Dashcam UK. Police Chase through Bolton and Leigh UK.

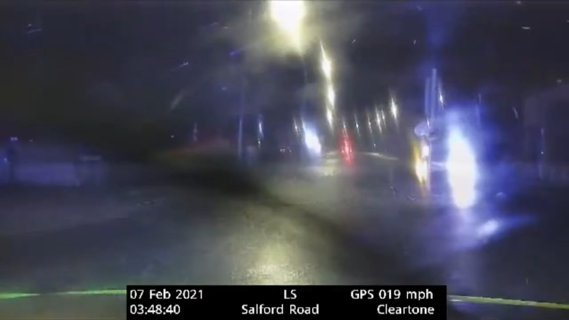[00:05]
Right, continuing towards Bolton. Yeah, we're now Salford Road onto St Helens Road, passive model lane to the offside. 100 miles an hour, St Helens Road, Bolton inbound. How long for a pass, please?
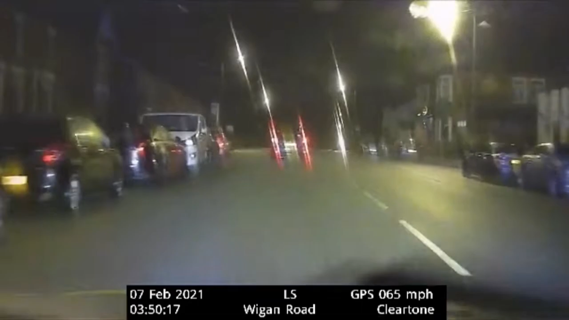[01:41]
Yes, pal, we're going to be approaching junction with Bolmont Road shortly, standby for direction. Consistently, 70, 70 miles an hour and a 30. Slight increase in traffic, although no pedestrians, and we're straight through the ATS, passing Bolmont Road to the offside. And we are now still Wigan Road, generally towards Junction 5 of the M61. Yep, see you there.
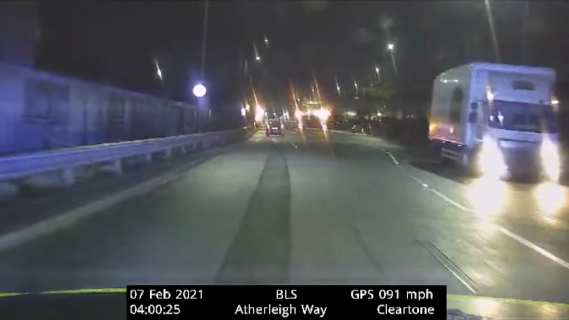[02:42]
We're straight through Adlerley Way, passing Asda, and what's going to be Sainsbury's to the offside. Speed's 9-0, 90 miles an hour. It is raining, the road surface is wet. Back off away, that's towards you. Can you speed up? Was it stung? Negative. OK.
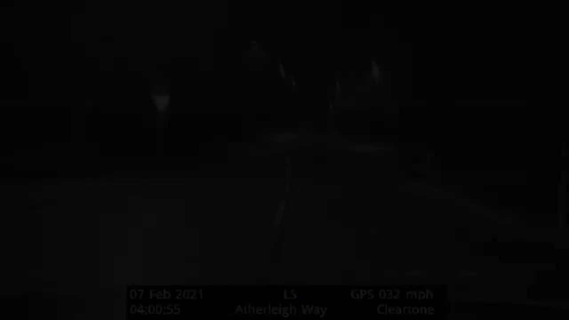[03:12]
Approaching the end of Pelletree Road, and there's actually no left on top of the road.